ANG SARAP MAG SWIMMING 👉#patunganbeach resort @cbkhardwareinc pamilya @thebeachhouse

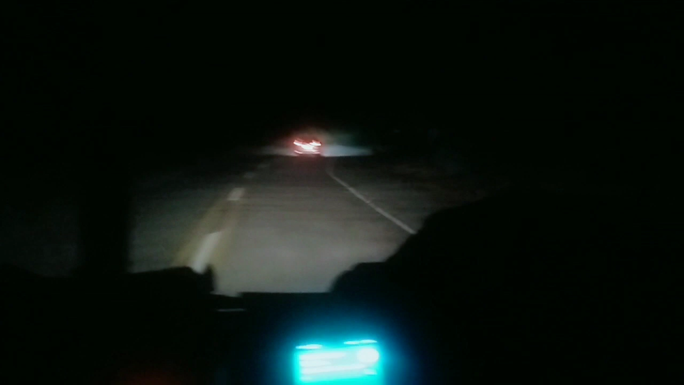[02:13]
Palusong na kami mga idol. Ay na. Pagpauwi naman, ito yung pinaka struggle sa bikers. Bababa eh. Minsan nagpapatagal yung paliko eh, no? Yun yung waste natin mga idol. Ay yung Google Map. Parang bituka ng manok.